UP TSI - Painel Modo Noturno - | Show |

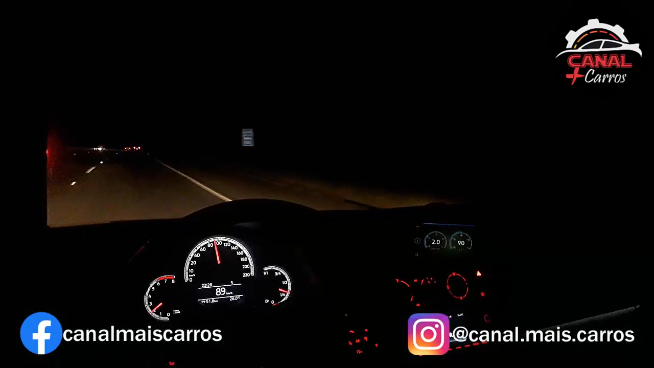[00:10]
Que privilégio você aqui comigo e peço a Deus que esteja abençoando você e sua família sempre. Pessoal gostaria hoje aqui de falar um pouquinho com você a respeito aqui do painel noturno do Up TSI. Rodrigo, o que você achou? Você gostou? Pessoal, não vou comparar aqui com aquele que você já sabe que eu gosto, mas achei bem legal esse painelzinho aqui, viu? A disposição do instrumento aqui,
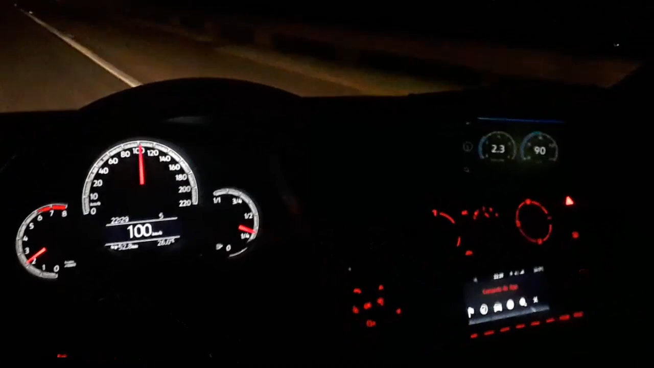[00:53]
RPM, tanque de combustível, volume do tanque, no painel central aqui o velocímetro, eu fiz a instalação daquele aplicativo do Up, então você pode conferir comigo aqui o RPM, a temperatura do motor, a parte do Composition Phone,
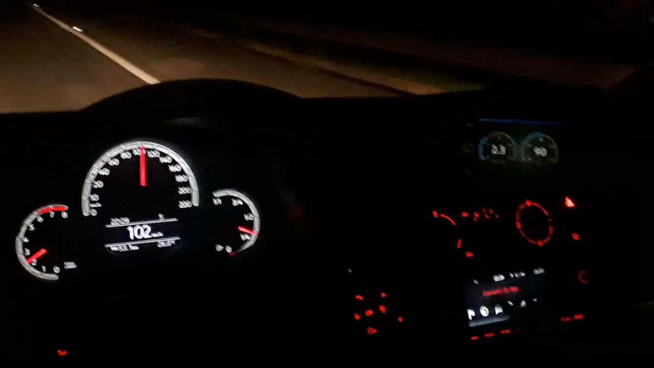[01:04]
você pode mudar as cores aqui, achei bem legal isso daqui e tem um detalhezinho muito legal, tá? Aqui no porta-luva do lado direito, nessa fita LED aqui, ó, bem nessa região, ele fica iluminado aqui, deu um tchan no painel aqui isso aqui, viu? Na câmera, do jeito que ela está localizada, você não consegue ver ele como um todo aqui, mas eu achei que ficou muito legal, tá? As cores aqui eu achei que combinou, tá?
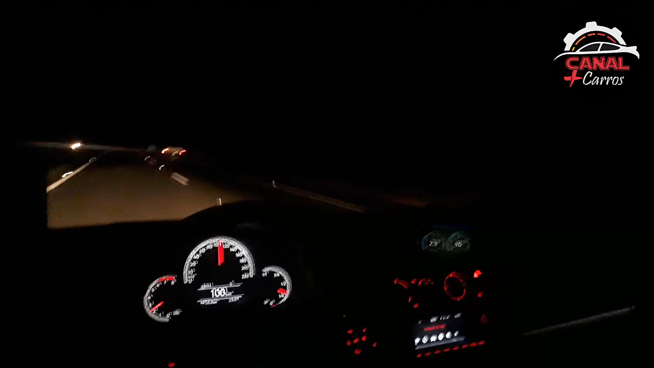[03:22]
Então, gostaria de passar essa impressão pra você. A parte do Composition Phone aqui, pessoal, ele não é touch, mas a usabilidade dele, eu gostei bastante. Bem fácil de você manusear, e ele tem bastante coisa aqui, inclusive você pode trocar as cores. Eu deixei no vermelho, porque como os instrumentos do carro aqui são vermelhos, eu achei que ficava legal o vermelho no carro, tá? É isso aí, meu querido. Gostaria de passar pra você ter uma ideia aí do painel noturno no amp aqui, tá?